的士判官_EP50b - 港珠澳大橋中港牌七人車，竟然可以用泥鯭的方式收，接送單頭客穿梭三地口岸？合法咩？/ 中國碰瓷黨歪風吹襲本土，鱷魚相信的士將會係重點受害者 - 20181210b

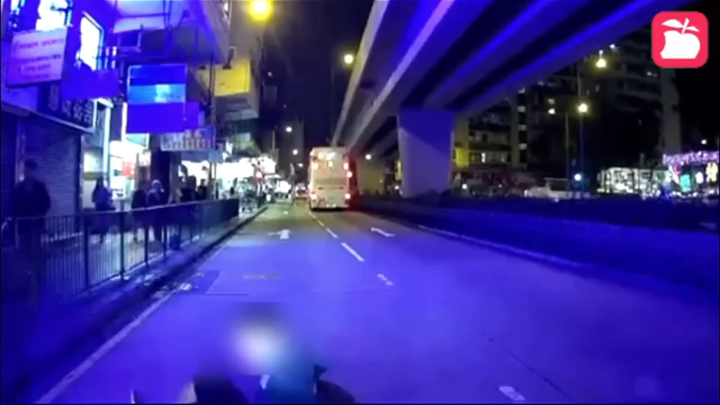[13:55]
車頭蓋都被人撞凹難怪司機爆粗撞車黨太子出沒串嘴嵐說